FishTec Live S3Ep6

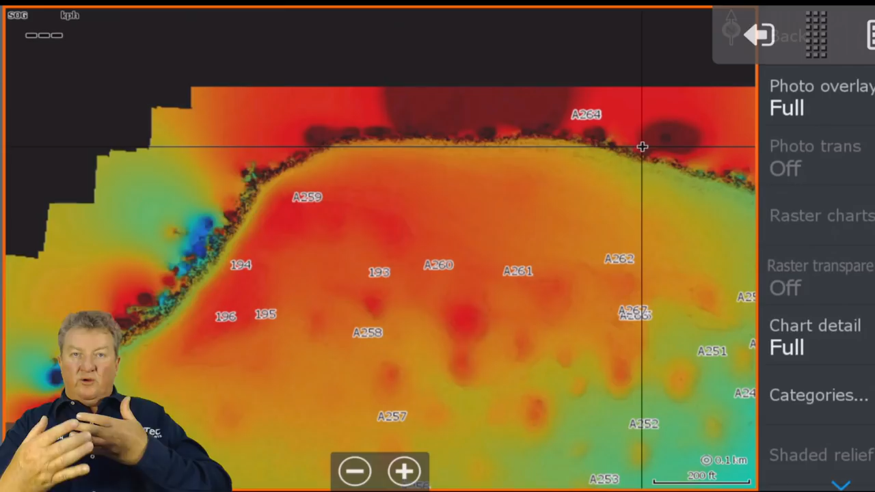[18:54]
the the drone imagery is of such a high definition i use a 4k video on there the imagery that it actually creates a form of 3d light distance ranging and it can tell you what's closer and further away from the camera so in this case here you can
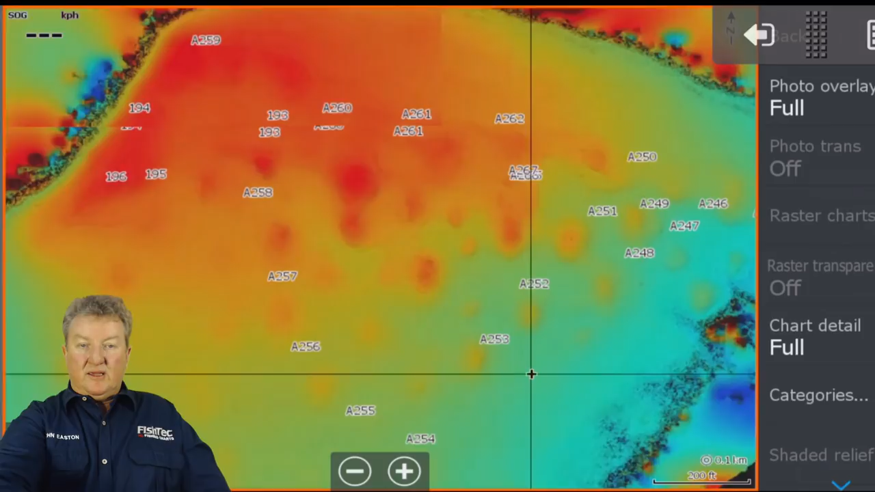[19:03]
get an idea of the red areas of what's your elevated view and then as it gets to your cooler colors it's going slightly further
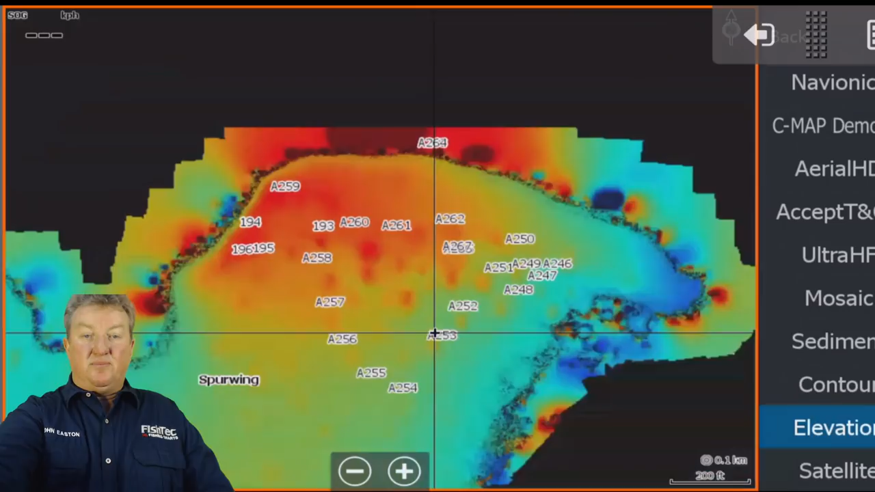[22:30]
um yeah so that's your your elevation view use it around other parts of the dam you'll see it's only the elevation view is only available for
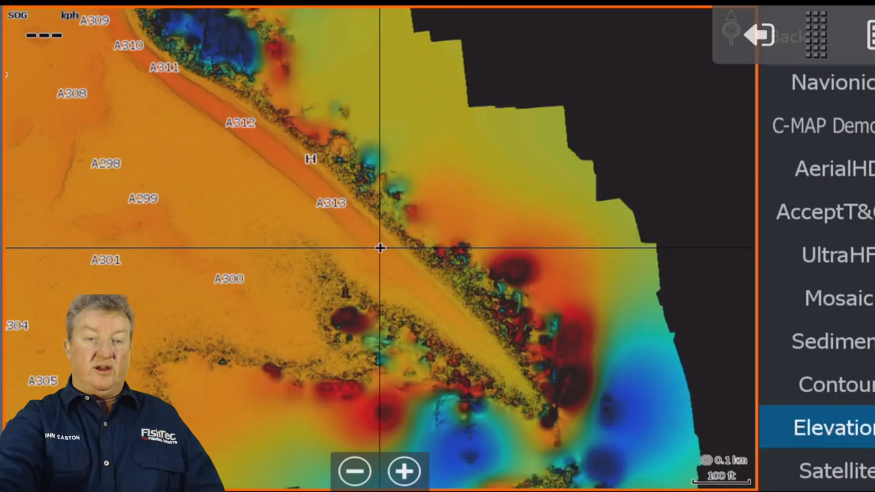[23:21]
out but don't worry the stuff you need to know that's on the shore that information is there and it's good let's have a look there we go there you can see exactly what it looks like
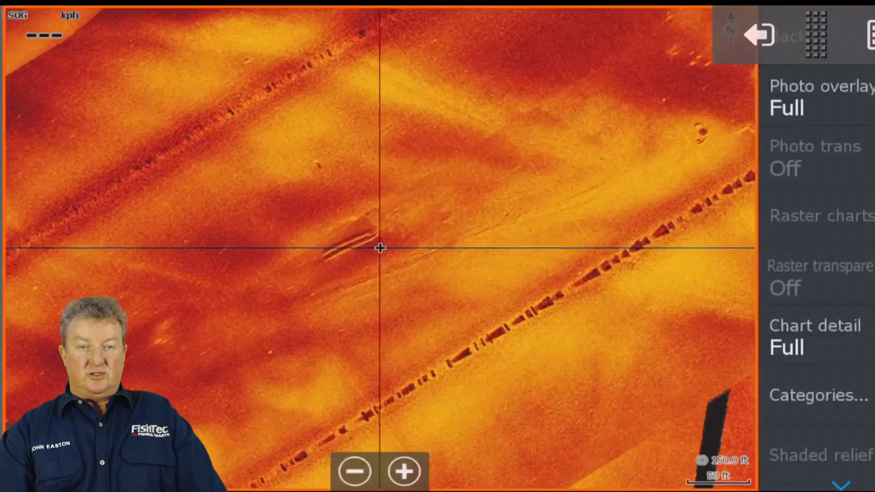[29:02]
boom it's an old trough i wonder if we've got that in ultra hf that'll be interesting
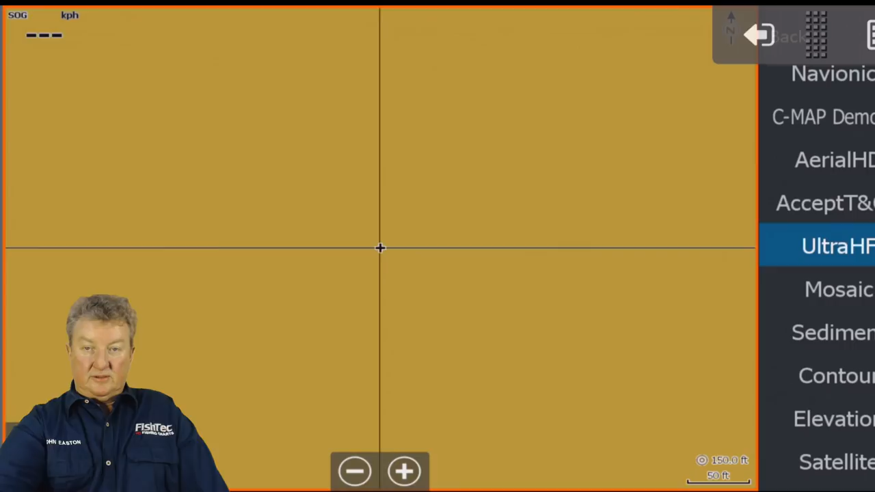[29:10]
options no we don't have it that's a pity it's a pity that we don't hey um
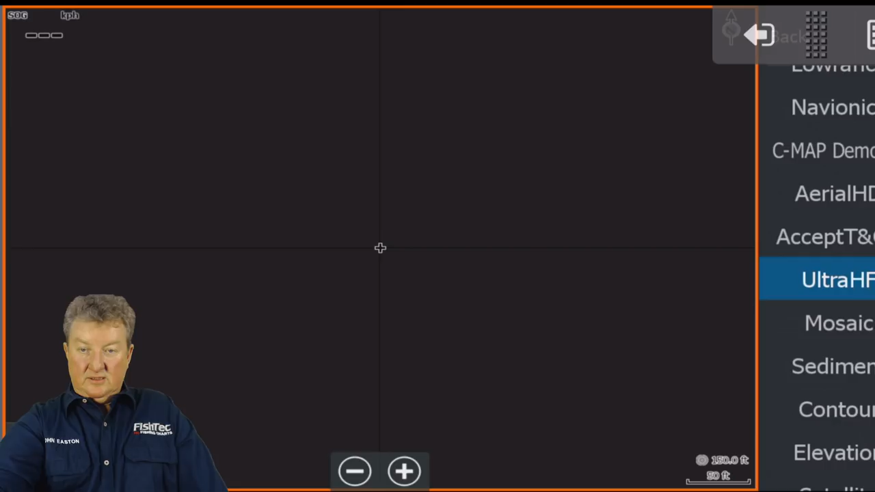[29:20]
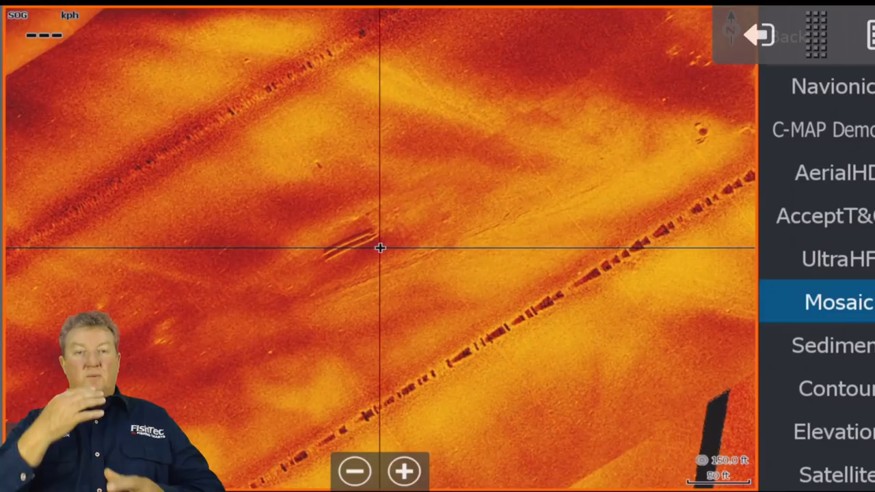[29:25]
okay so keep swapping i know a lot of the guys just everybody wants to use ultra hf because
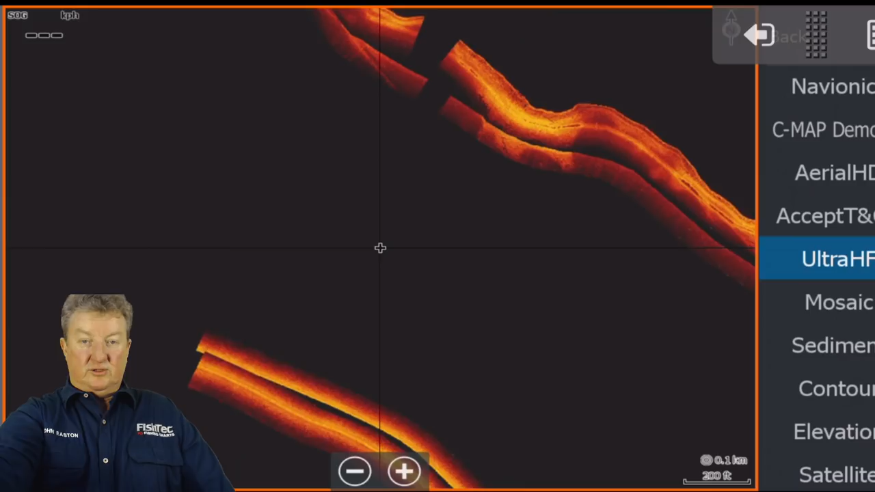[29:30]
it is so so clear but give the other you'll see this left there's less coverage with the ultra hf
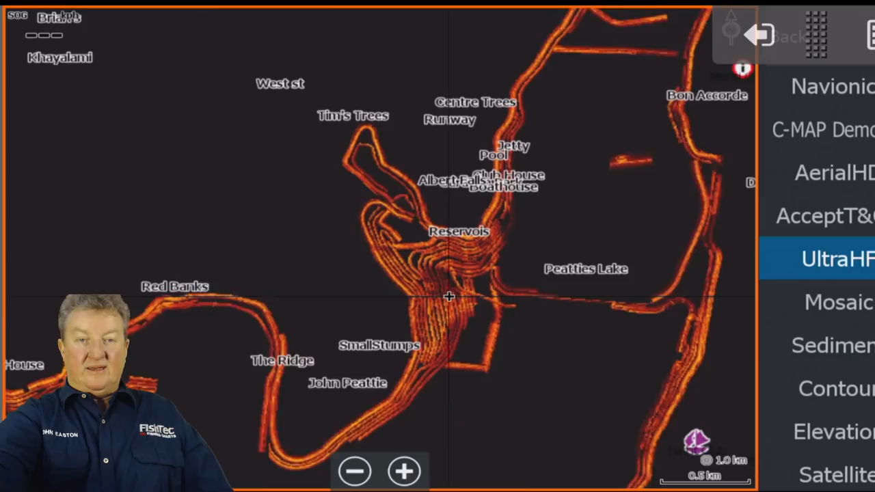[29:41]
but give the other um what do you call it
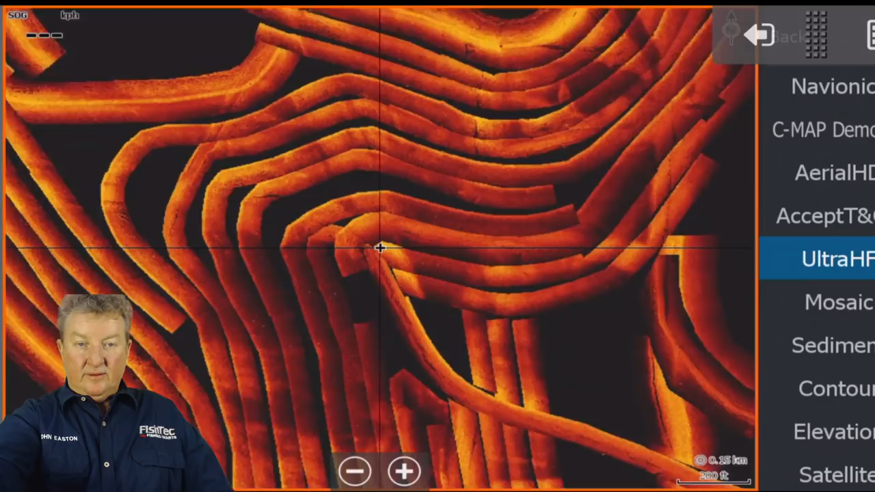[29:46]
mosaics and what have you give them the chance give them the chance i want to try i want to show you the difference between
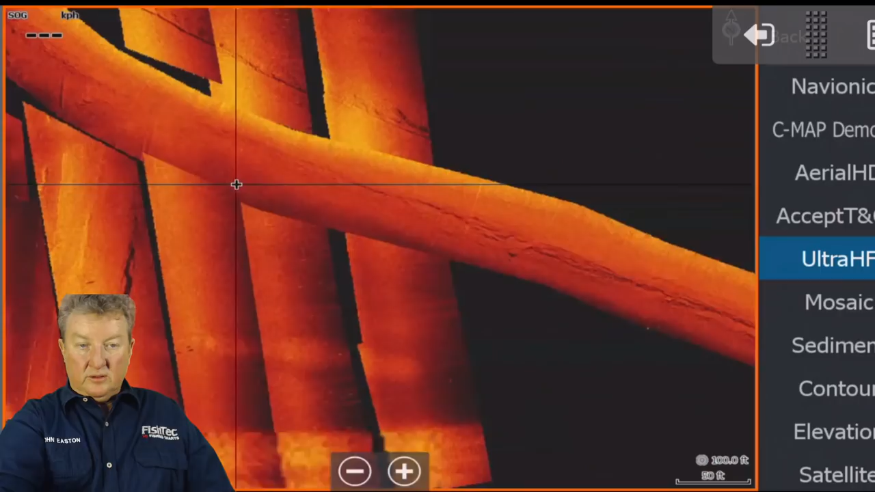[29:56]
guys you've got to look so carefully through
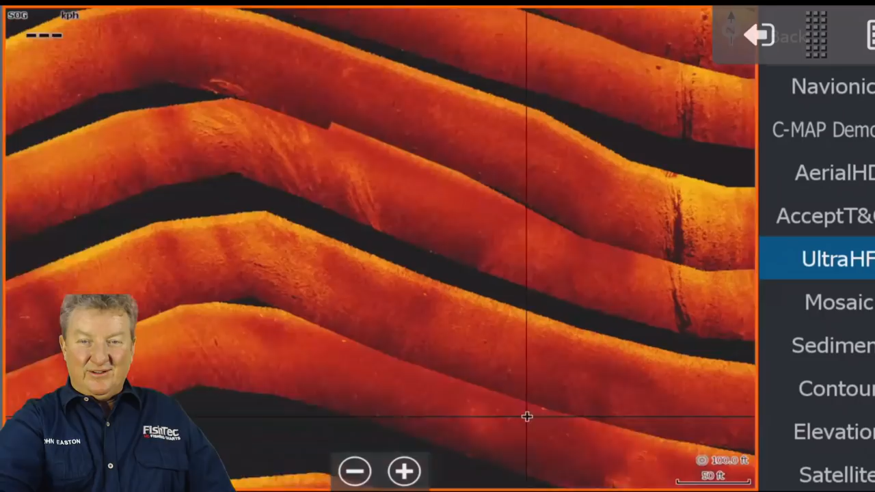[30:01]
these these charts here because the information is incredible
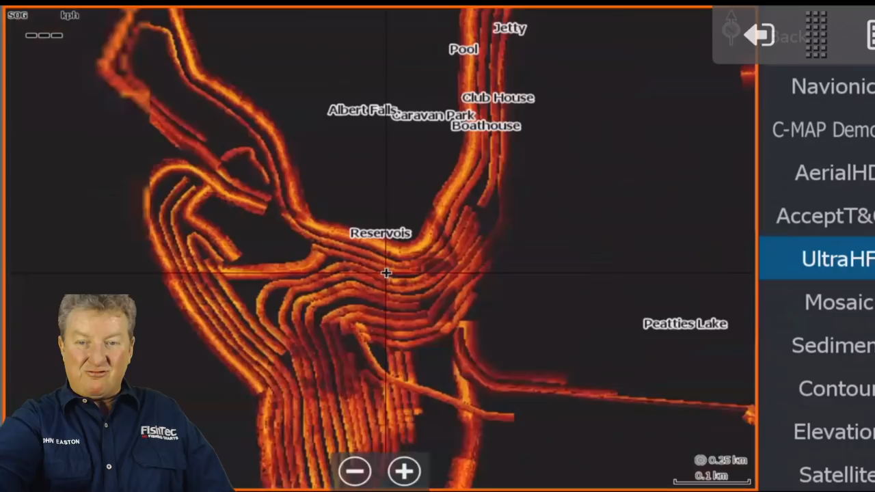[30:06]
but you've got to be flicking through the the
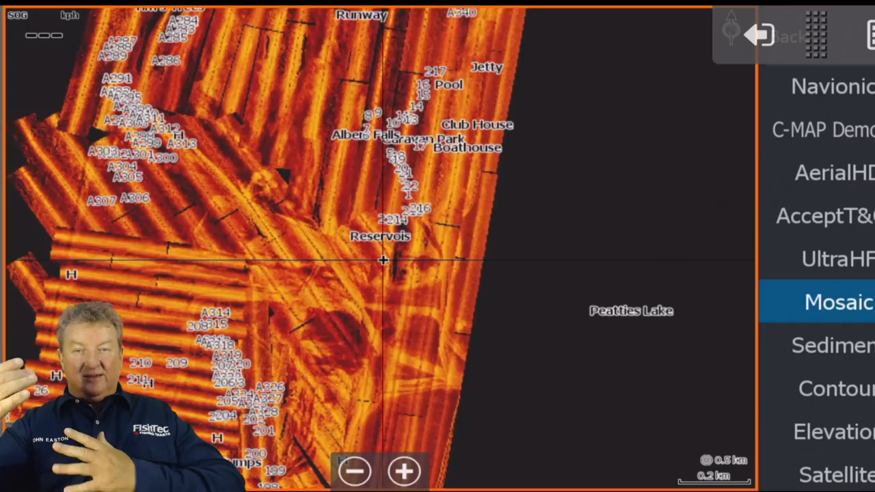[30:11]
the different charts all the time uh james parfait hello james uh john the plus minus five trees standing on the spur wing drop off on five feet of water tom seems to think vertical height is plus minus 20 to 25 feet off okay wow there we go james thanks very much um so uh the five plus minus five trees standing on the spur wing drop off one five foot of water sure that's very shallow still to go and scan
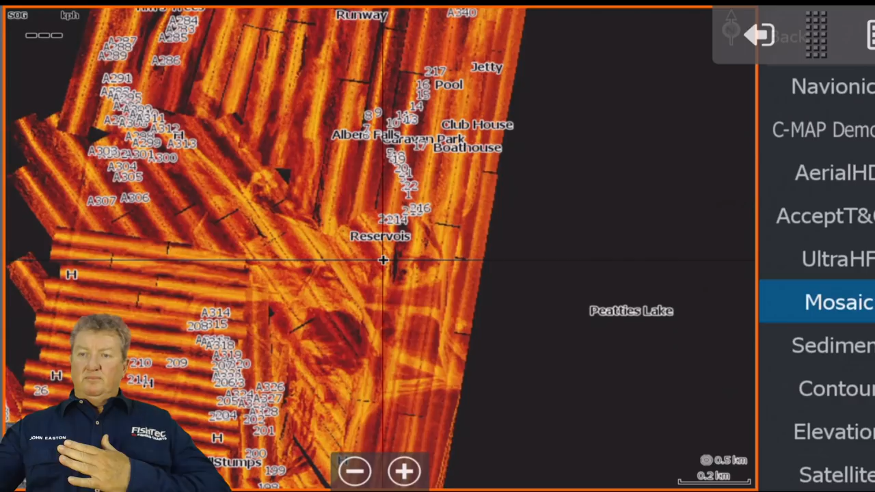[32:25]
i saw videos now recently by russell marine products in tulsa oklahoma showing a comparison between lawrence's version of that mr poll it's the the the quality of the live site compared to the live scope you you know you don't compare it it cannot be compared it's nowhere near so let's you know let's rather not talk about that because i just get irritated when when i think how the hype was built up and anyway let's just leave it the if you want a live scope type technology go and buy the garmin fits it on your boat just use it for the live scope if you want the 360 it's a fantastic
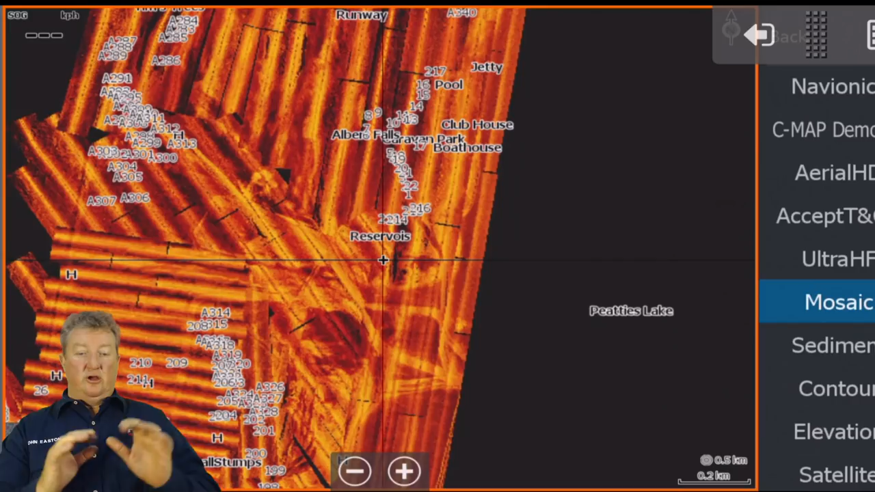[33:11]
casting tool it's not a structure finding tool if you're using a 360 to look for structure you're in trouble a lot of trouble but it's a casting tool and it's a good casting tool because you don't have to do anything it's like a live radar around the boat your chart says to you there's a hump coming up there with some something on it a brush or a bit of timber your 360 will say there's a blurry thing approaching but it's exactly at that location make your cast that degree that heading that distance bang and you're on it on your first car so that's a great tool okay the thing i don't like about the live scope is that you've physically got to manipulate it yourself
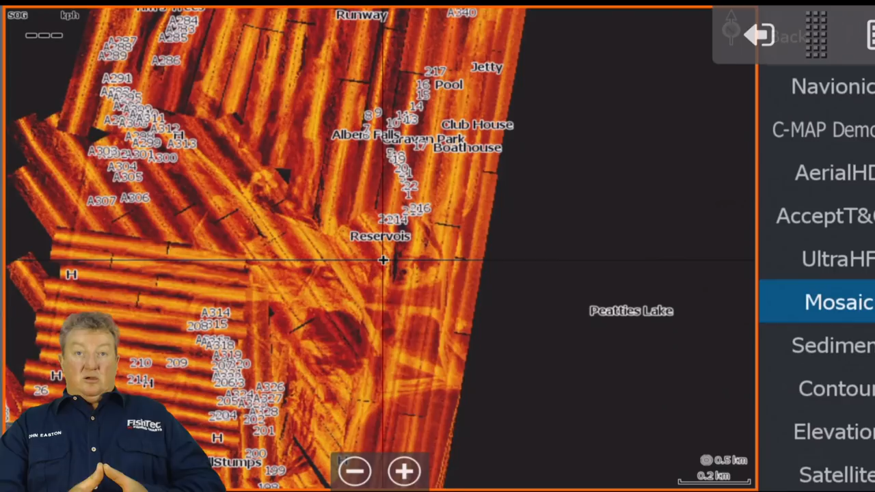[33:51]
it's not something automatically scanning like a radar like the 360 you've got to point it in the in the direction of the object and when you're on spot block on your trolling motor that's a problem because that transduces attached to your trolling motor unless you put a separate pole to control it but that's another story but i think we're going to see a lot of
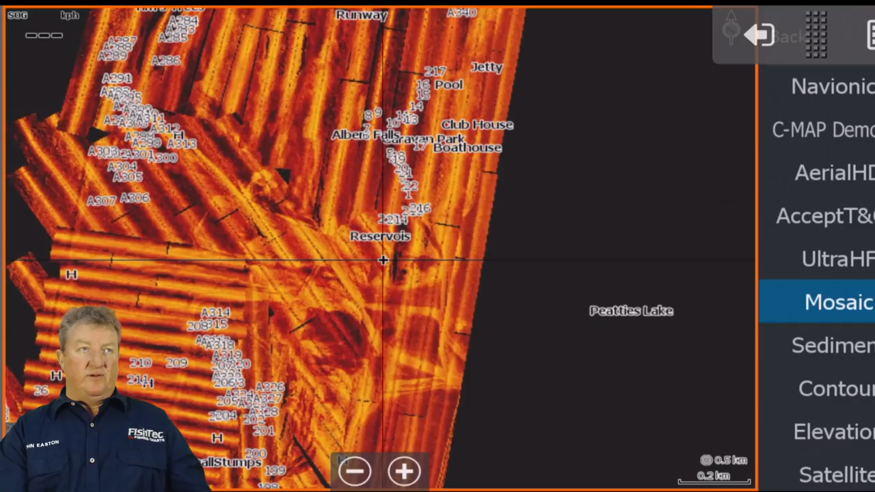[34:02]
interesting things happen there but anyway um guys what else can we do with the uh albert falls chart i